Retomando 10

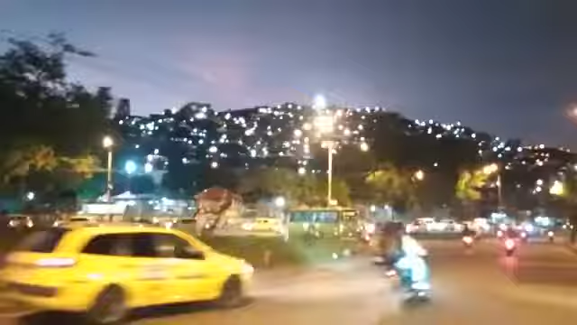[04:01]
En esta anochecer acá en la ciudad de Cali, pero especialmente en Siloé. Chao, chao, y seguiremos mandando más videos para todos ustedes. Anochecer en la ciudad de Cali, pero especialmente en Siloé.